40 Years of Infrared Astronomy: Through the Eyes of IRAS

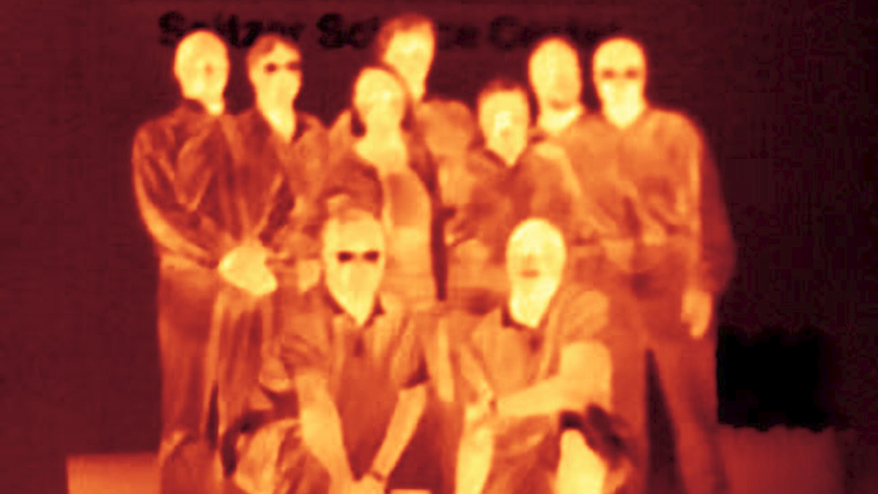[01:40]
Objects around the same temperature as the human body, or even colder, glow in infrared light.
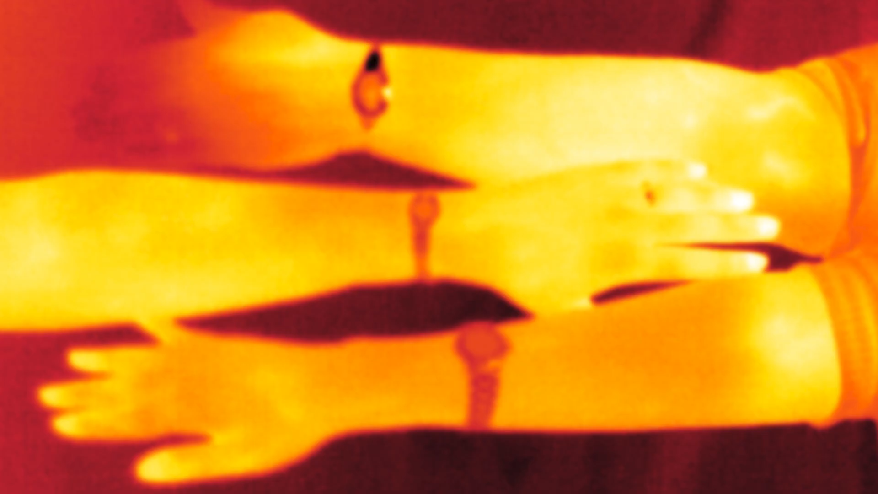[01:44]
Out in space, we observe infrared light from things like cosmic dust. Cosmic dust is found throughout galaxies.